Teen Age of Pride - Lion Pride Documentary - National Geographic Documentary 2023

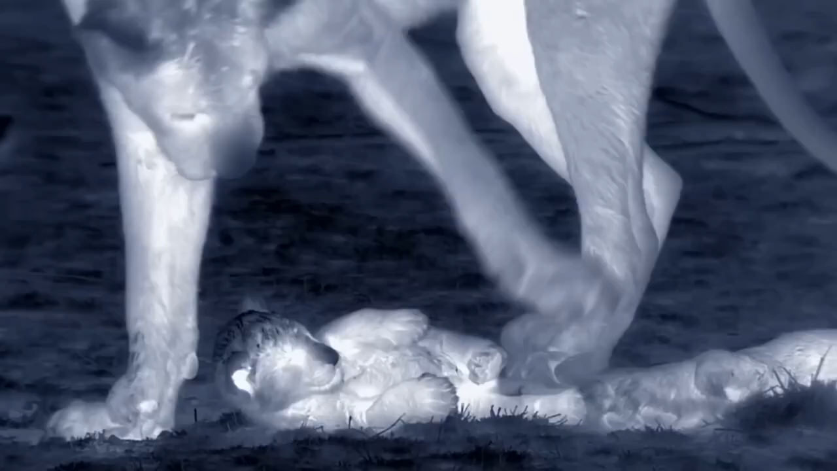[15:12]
Just as the game looks like being the cub's last, his mother appears.
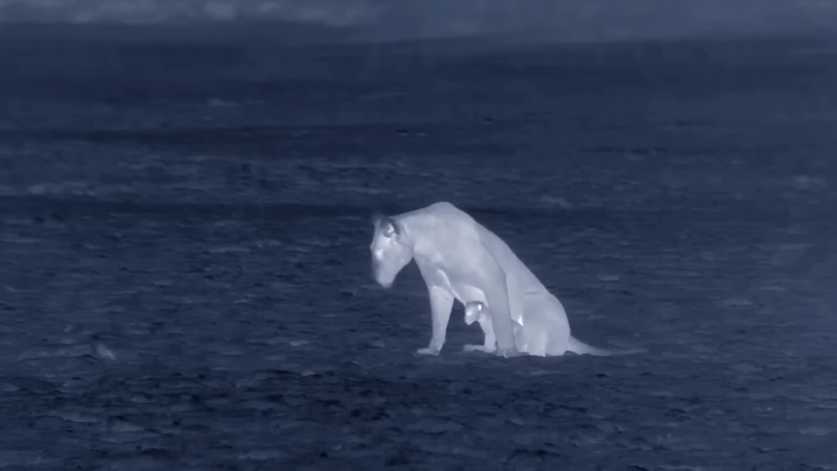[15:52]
The teenagers want their plaything back.
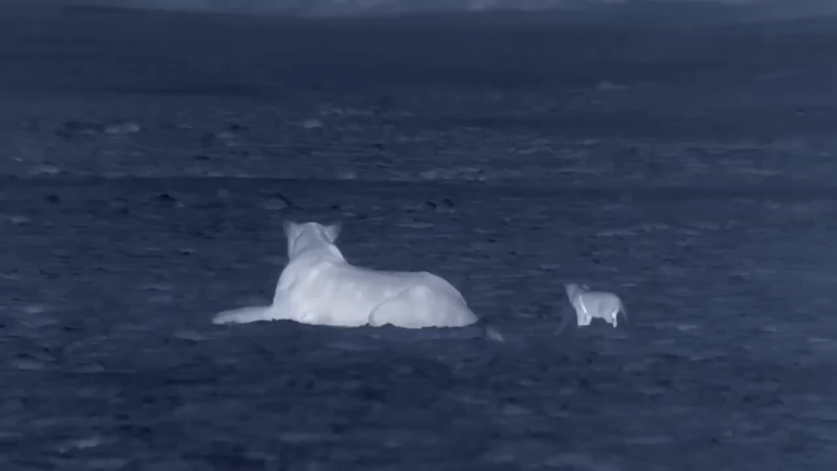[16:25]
The cub is battered, confused, and lucky to be alive. Reprimanded, the adolescent gang heads back to the pride.
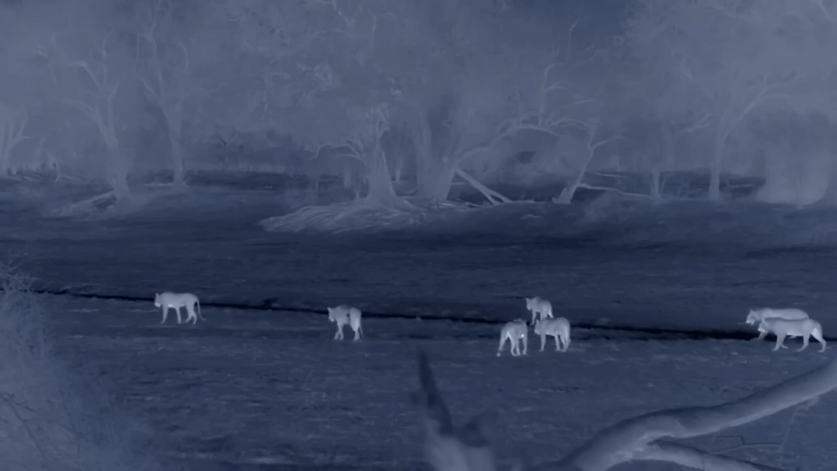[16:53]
There's a rumbling, like distant thunder.
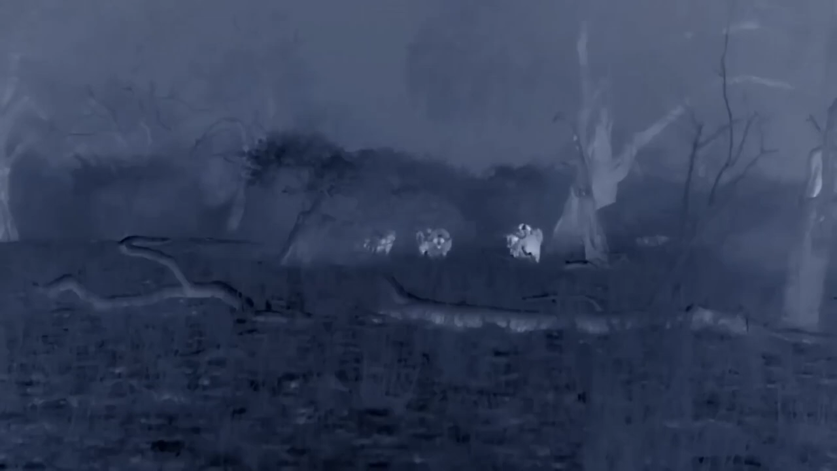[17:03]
Stampeding buffalo. The professional hunters, the lionesses, are at work.
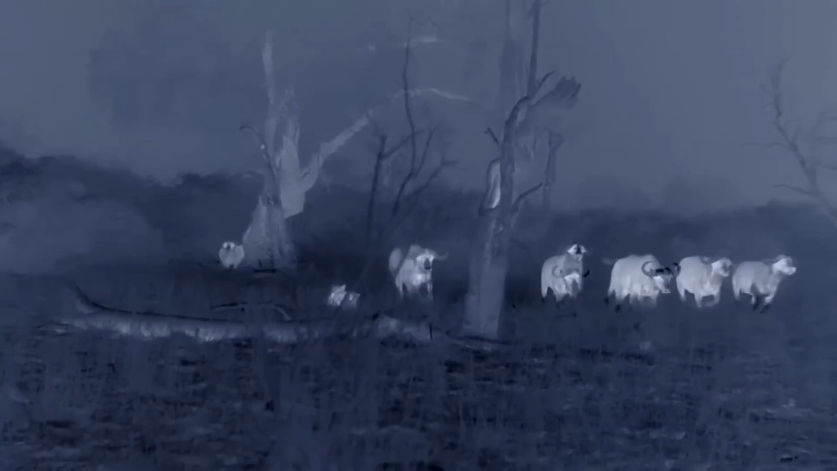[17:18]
It's a big opportunity for the teenagers to prove themselves. The strategy for hunting buffalo is different to antelope.
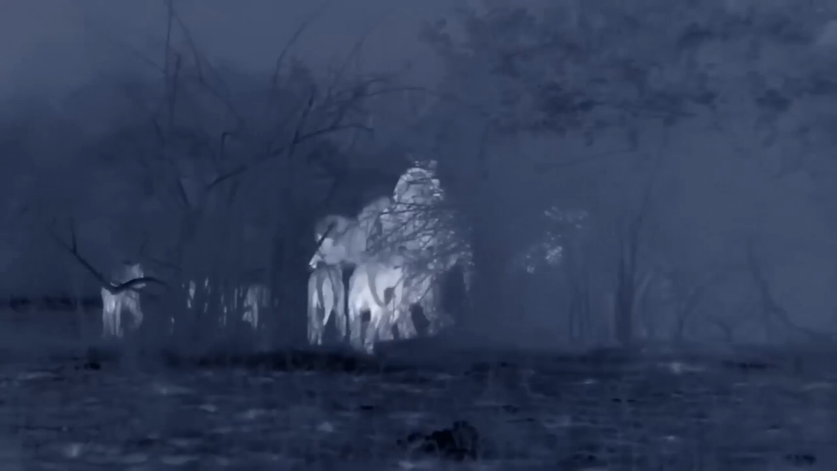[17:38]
Buffalo are like tanks, well armored.
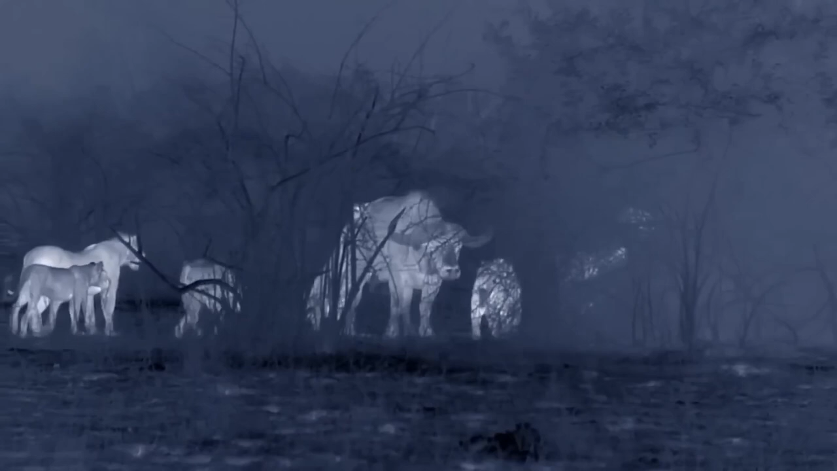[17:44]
The lions must attack from behind.
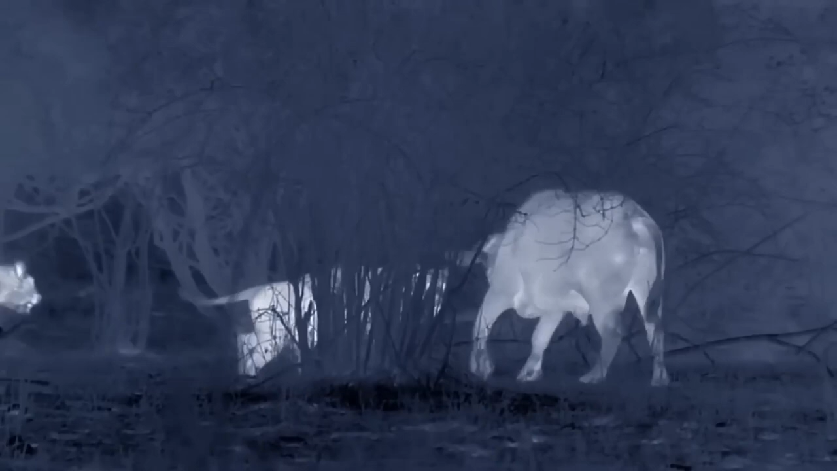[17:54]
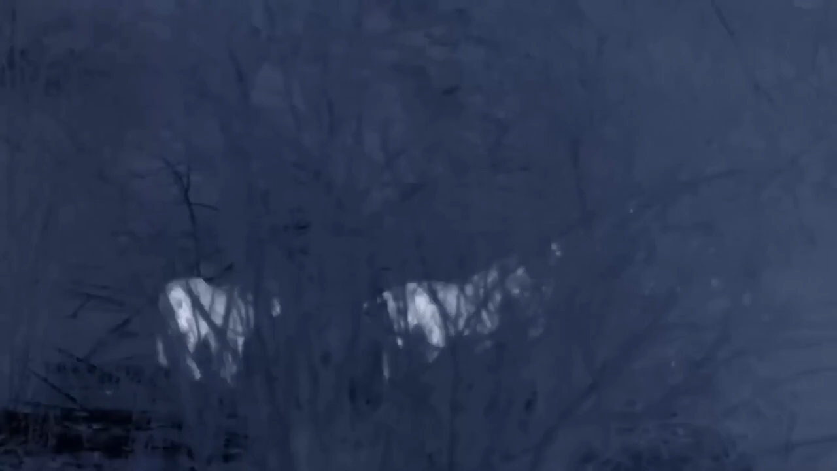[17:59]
Buffalo is strong and can wheel around, slashing with his horns, lashing out with his hooves. He tramples and kicks one of the yearlings. The pride closes in.
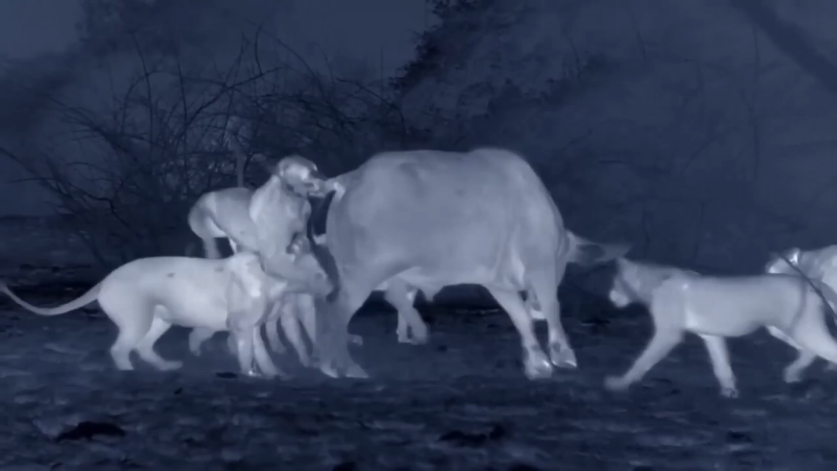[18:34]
But the teenagers aren't strong enough. A horn catches the elder sister in the groin.